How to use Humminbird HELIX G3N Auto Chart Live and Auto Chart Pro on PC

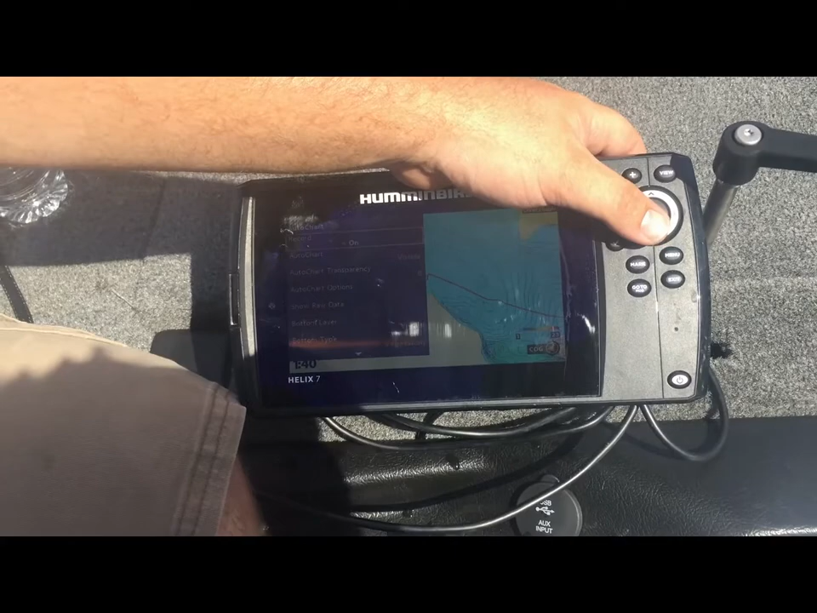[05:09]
basically infinite mapping of all my favorite lakes so without further ado let's get into how to create one of these maps here so we have our starting point right now what we're going to do is we're going to drive in the zigzag pattern up and down once we have that we're going to change directions and driving the zigzag pattern this
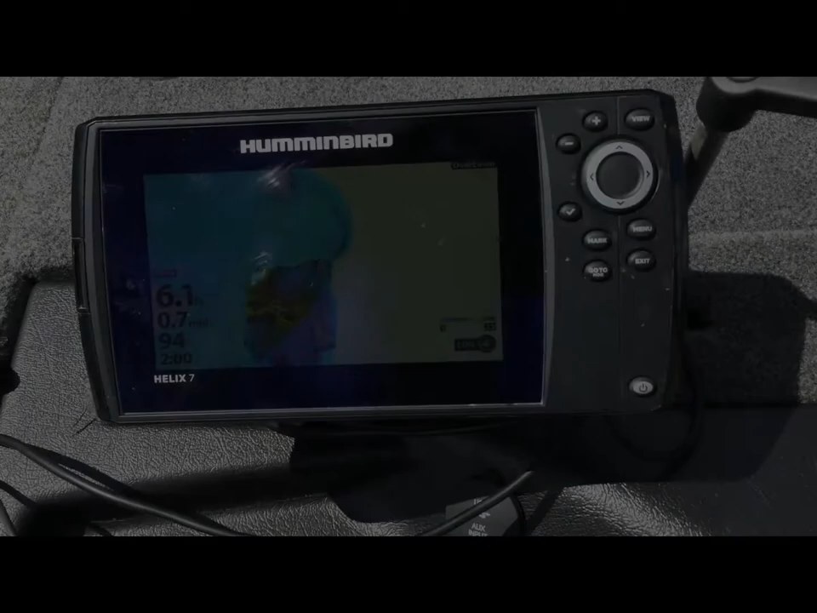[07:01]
all right so now what you can see here we have gone north and south east and west of this area so you can actually see the zigzag patterns on the screen here so
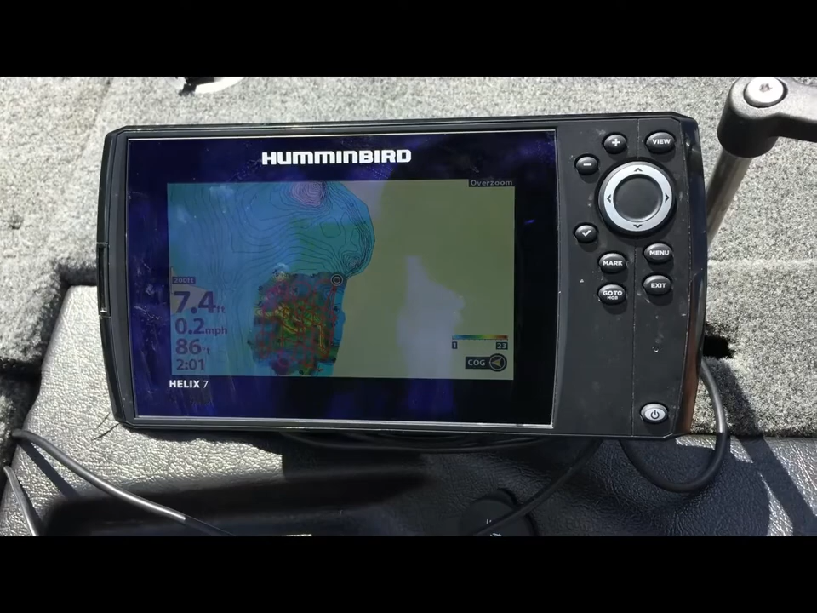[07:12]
On screen: depth 7.4 ft, speed 0.2 mph
what we're going to do is we're going to pull this off and put this onto a computer and then actually take a look at what's going on on the map on
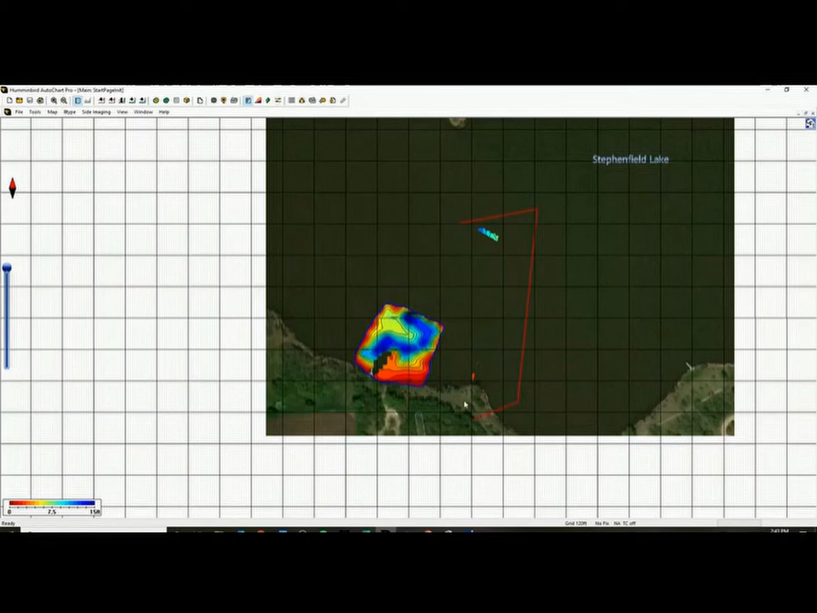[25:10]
right click and it's going to be erased i'm kind of it takes practice but once you get used to it this program is quite quick and slick so there's our completed map looks great just mentioned if you right click you can change a lot of different things you can get rid of the grid